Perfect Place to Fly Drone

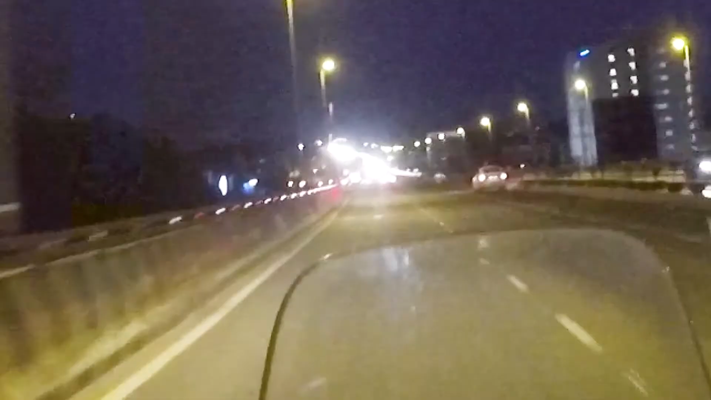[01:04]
So we just crossed the Hebbal Junction. We are on the flyover. This is Airport Road, if you don't know, if you're not from Bangalore. And this morning,
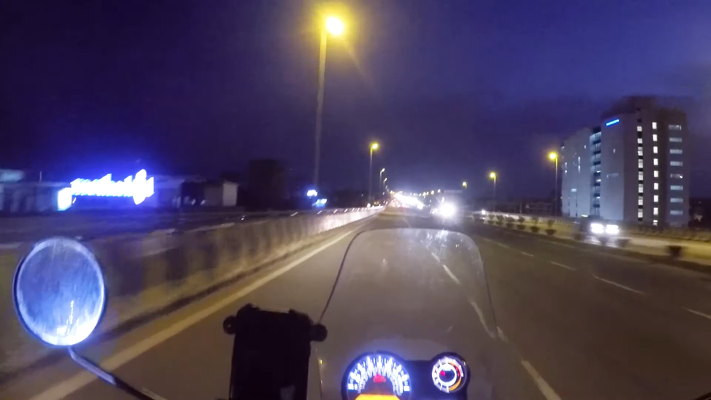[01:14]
I just had so much fun putting the panniers on the bike because saddlebags are such a pain in the ass. So enjoying it. This is my first ride, like actual first ride. I've not taken out the bike because it's hot, you can't go anywhere. So this is just a short ride that we want to do. We want to come back by 12. The place is around 100 kilometers from my place.